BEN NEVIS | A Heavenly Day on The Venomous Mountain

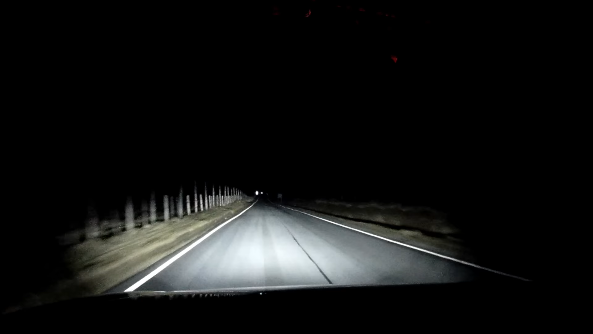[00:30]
in the middle of the night really, and heading out in the dark and driving along dark, windy roads to reach my destination,
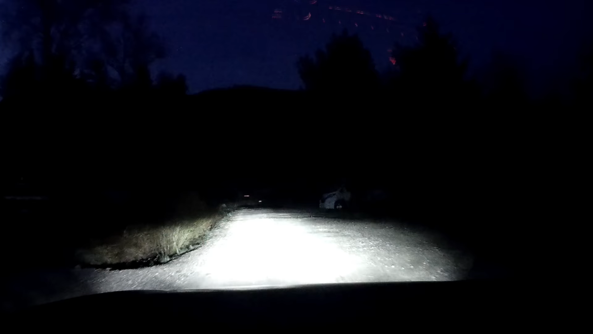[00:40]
which was a car park up in the west of Scotland,